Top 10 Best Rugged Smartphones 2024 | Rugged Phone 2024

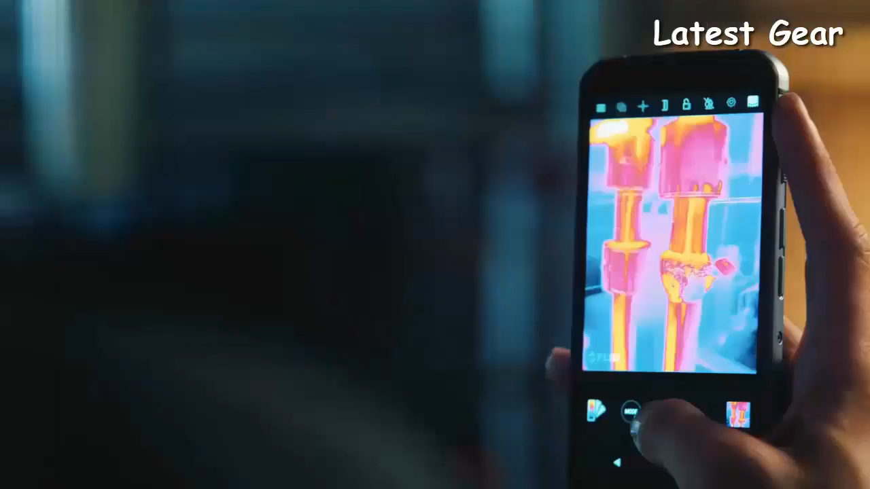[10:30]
MSX adds visible light and outline details in real time.
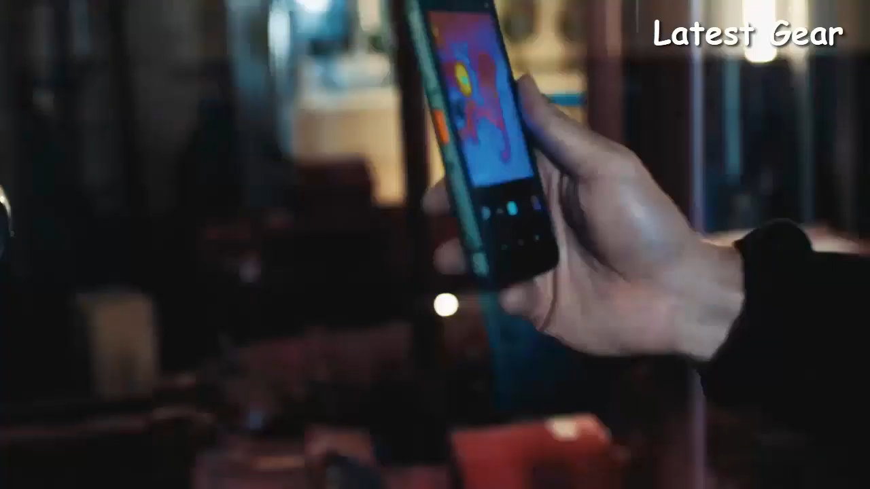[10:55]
Now try enhancing images with Alpha Blending.
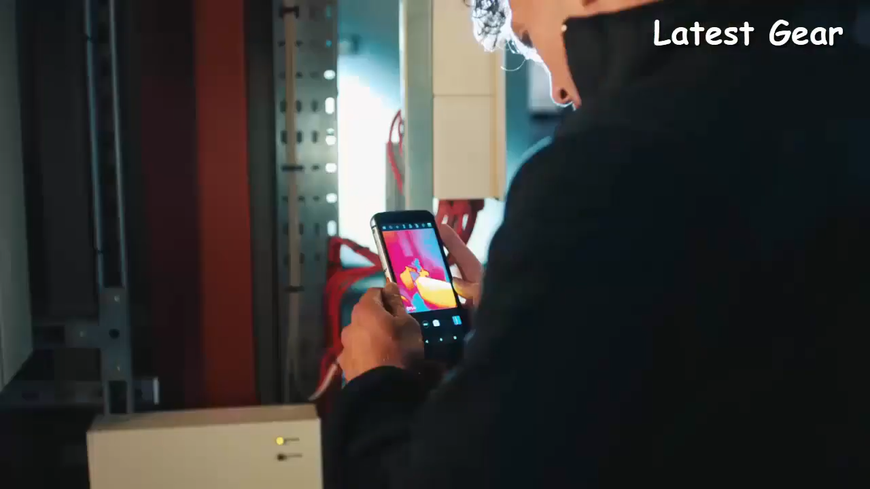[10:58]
It blends the visual scene in behind the thermal image, giving even greater clarity and context.
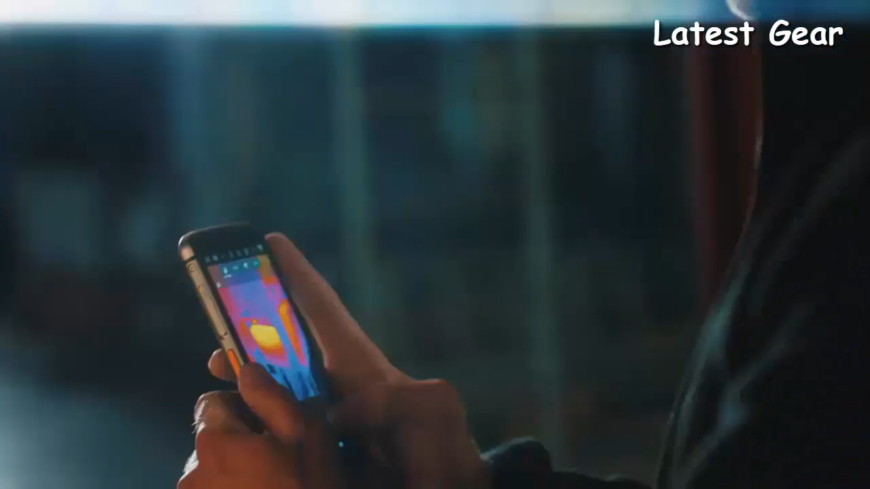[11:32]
giving you thermal images with increased definition and clarity to quickly locate hotspots or water leaks,
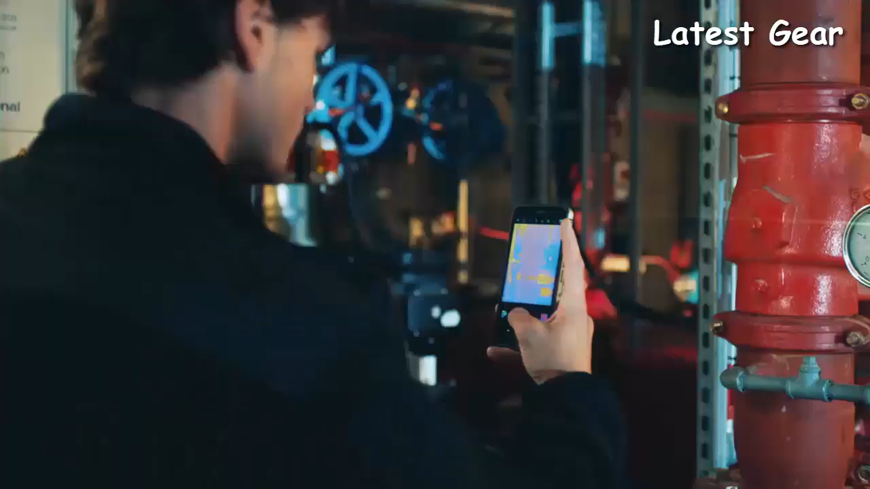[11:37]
and can be used with blended images / MSX too.
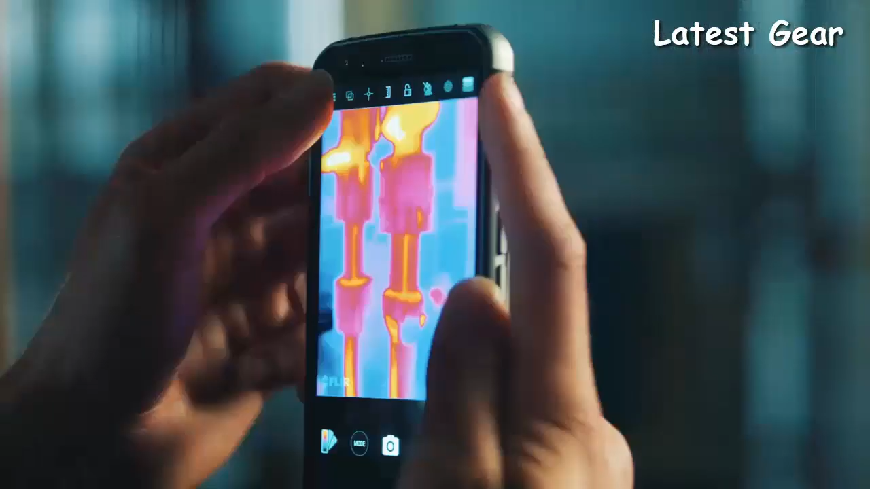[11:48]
To turn Vivid IR image processing on, tap to turn on. Then just tap away from the menu to dismiss it.